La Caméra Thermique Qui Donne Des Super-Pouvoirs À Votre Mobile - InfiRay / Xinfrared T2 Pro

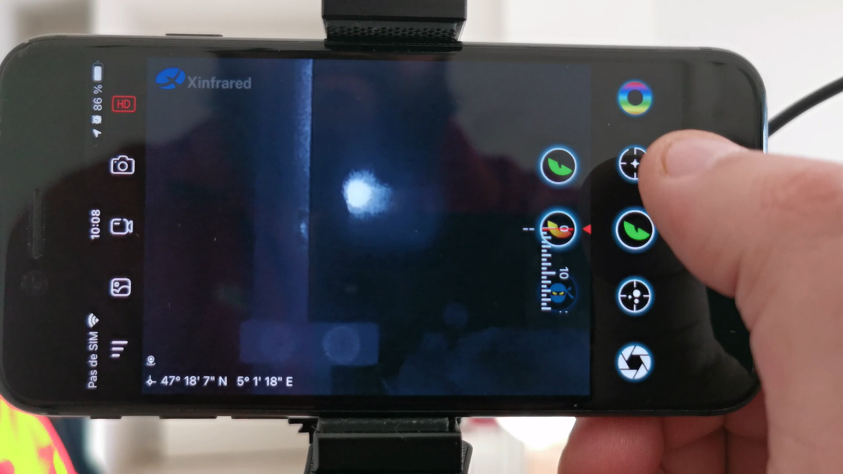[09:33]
moi j'aime bien c'est le mode rouge ensuite qu'est ce qu'on a on a ici donc le point
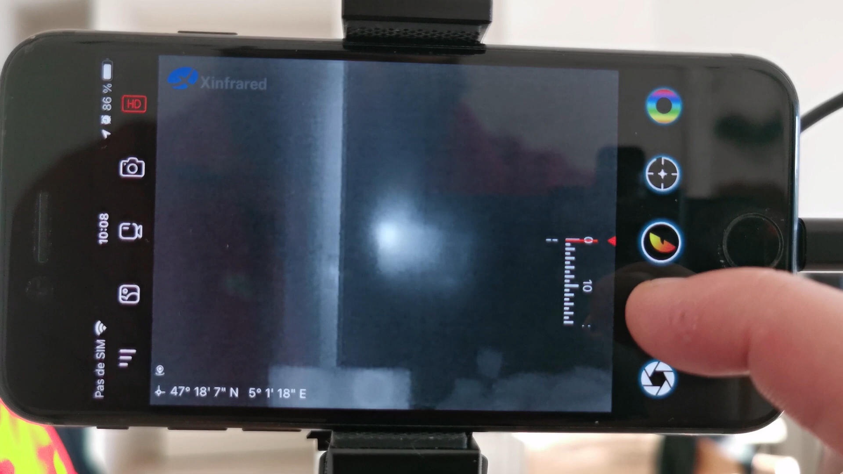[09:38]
haute c'est dire que là voilà là il va détecter dans l'image automatiquement le
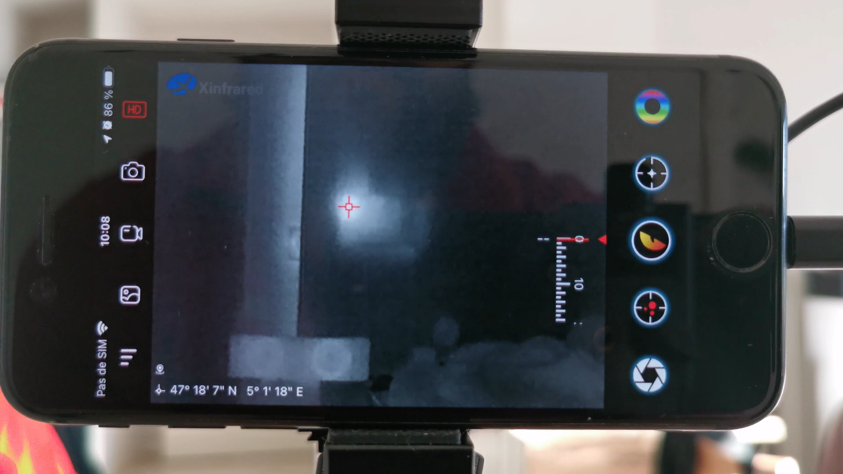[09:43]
point le plus chaud et il va vous l'indiquer après là ça c'est
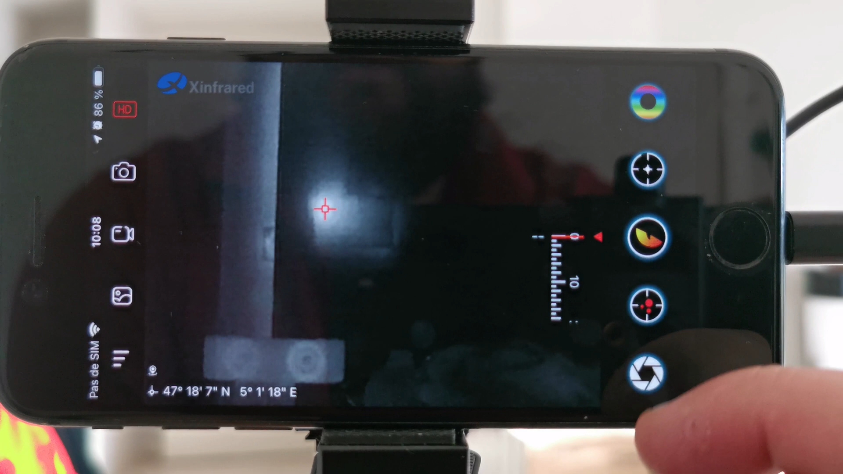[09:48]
le reset donc de la focale donc en fait si vous voulez va se remettre à jour si vous double cliquez sur l'écran
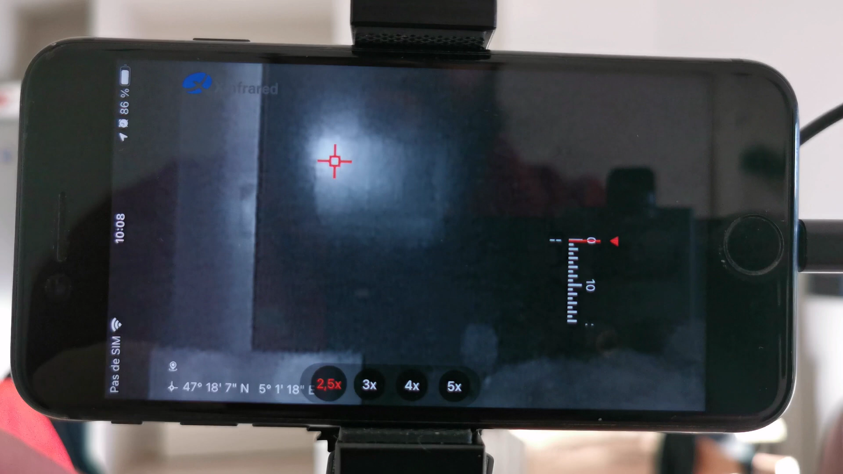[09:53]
il va automatiquement faire un zoom parce qu'à la base la caméra elle est sur un zoom de 2 donc là elle va automatiquement faire un zoom de 2,5 et après vous avez différents zooms vous pouvez zoomer jusqu'à
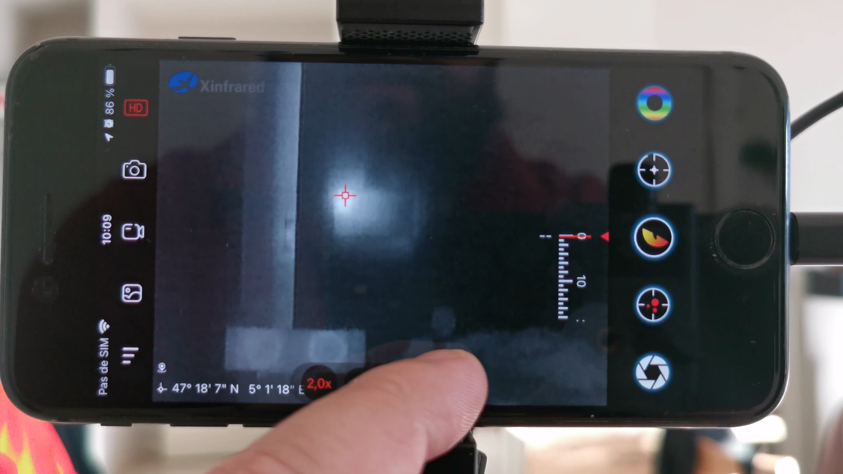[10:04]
4 fois ou 5 fois en fonction voilà donc après on a le menu donc
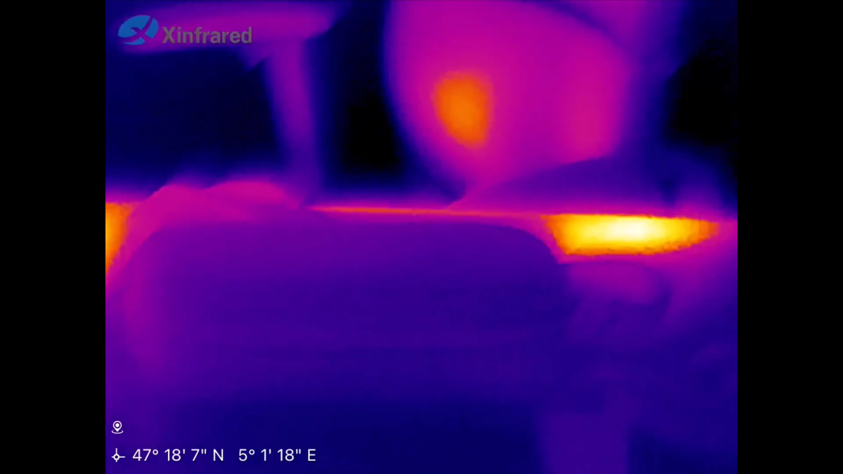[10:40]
donc là vous voyez là j'ai posé mon bras gauche là j'avais posé mon bras droit
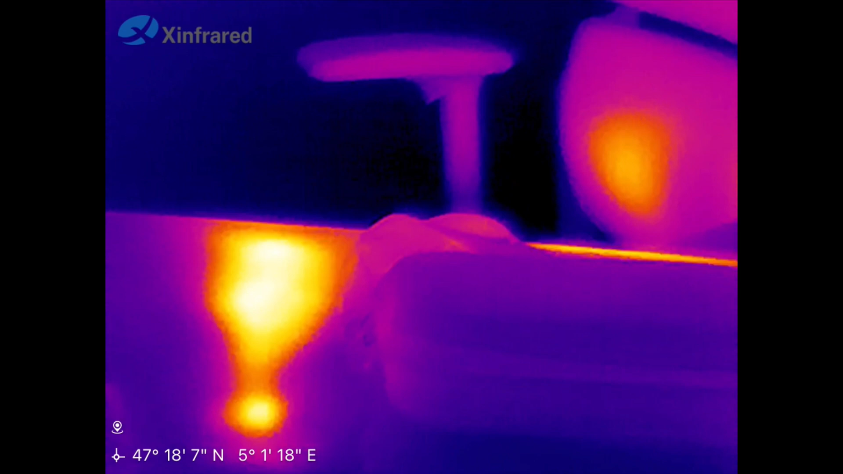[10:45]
et là forcément la chaise où j'étais assis on voit que le téléphone il chauffe pas
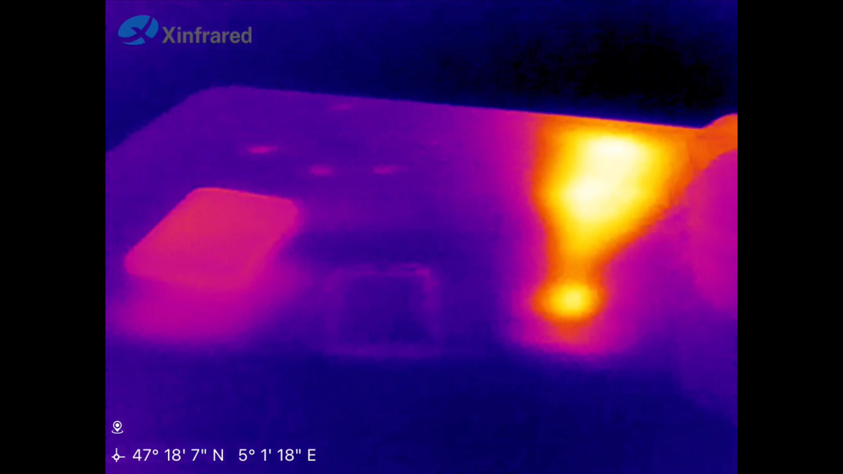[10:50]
trop de trop mais si vous voulez voir un test donc
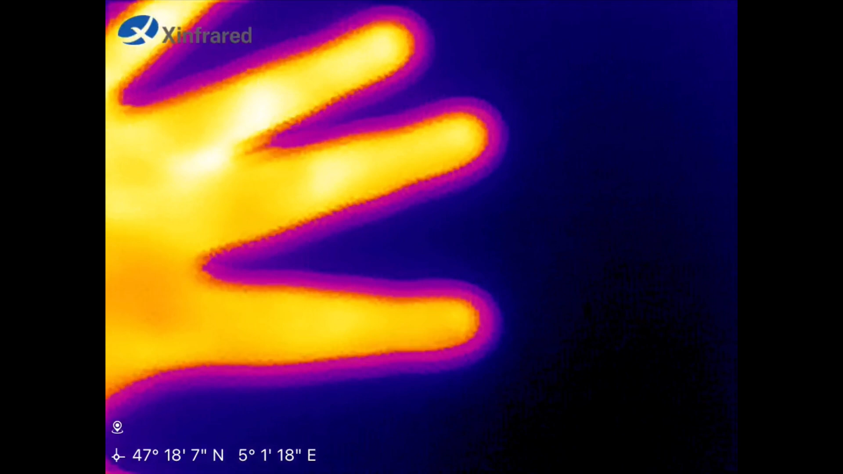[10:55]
là je pose ma main voilà
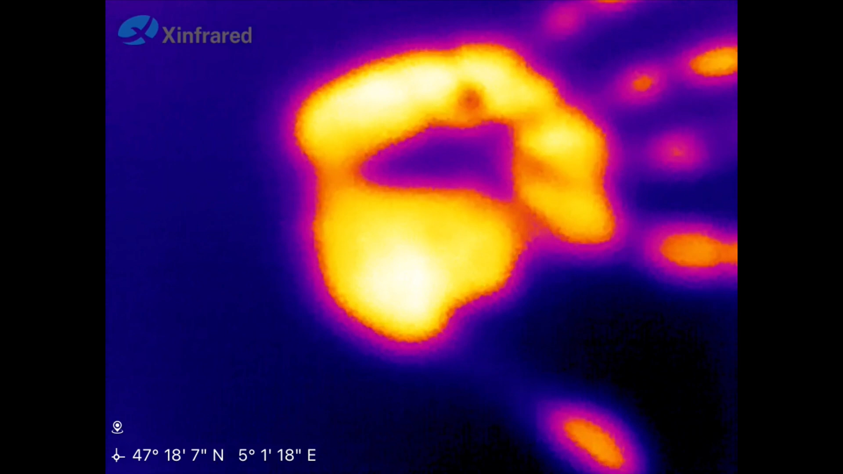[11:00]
et quand je l'envoie alors j'ai beau aller vous faire un tour là voilà vous voyez le
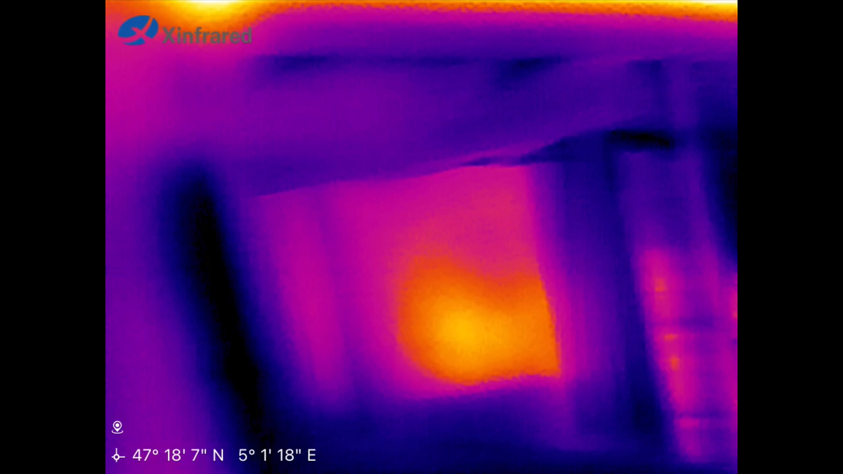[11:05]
téléphone avec lequel je filme vous voyez que là il entraîne il a forcément chauffé un petit peu
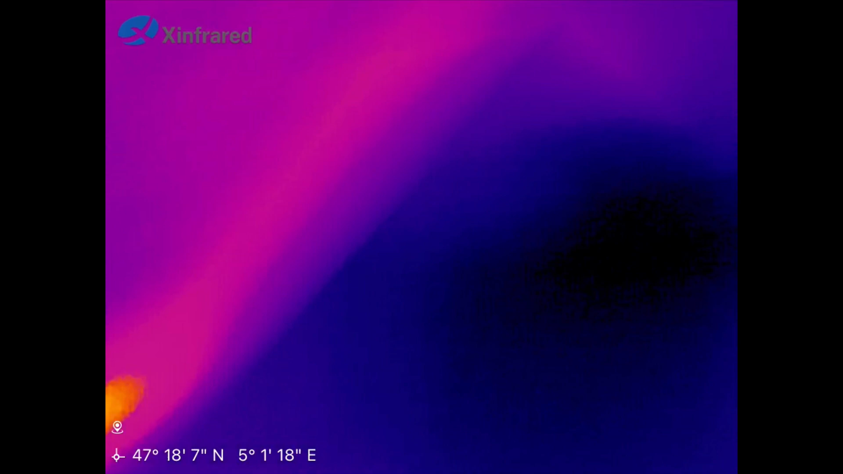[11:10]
et là si je reviens vous voyez que vous avez encore toute la chaleur de ma main alors voilà c'est pas les tongs lidl du jp mais bon ça reste des tongs quand même vous
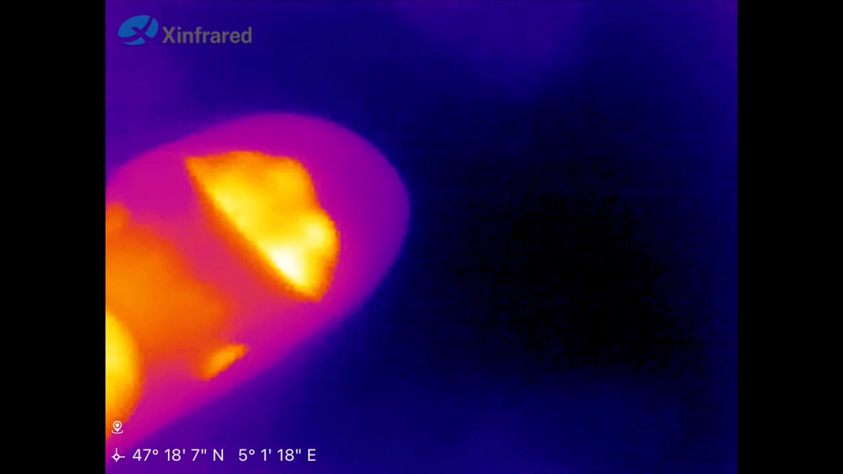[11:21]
voyez un peu les pieds comme ils sont chauds et ce qui est impressionnant avec cette caméra c'est que même si il fait plein jour
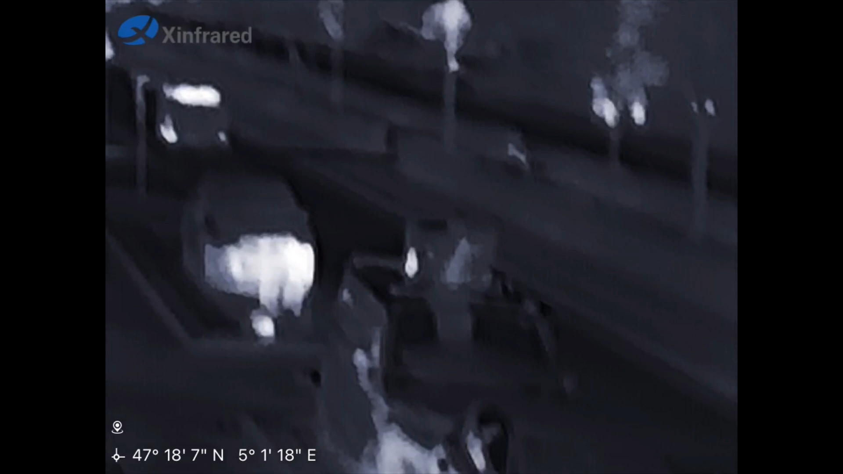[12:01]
là c'est génial regardez le cycliste là la trottinette sur
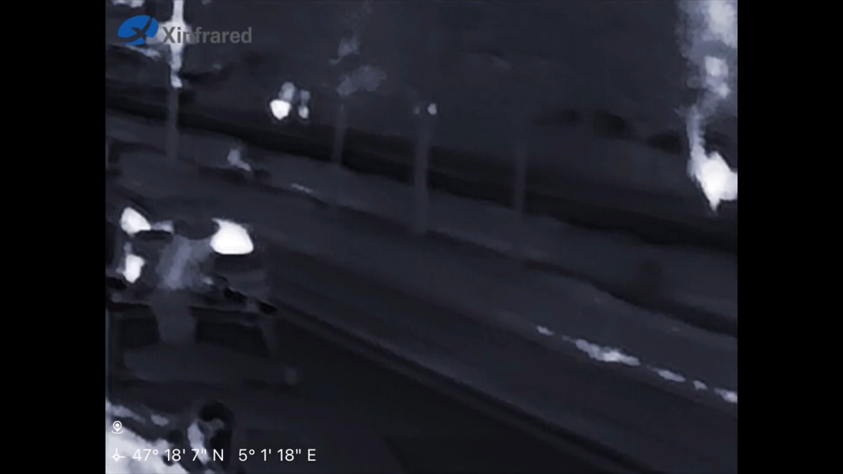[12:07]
l'exemple c'est en fait ça vous permet de voir avec en plus de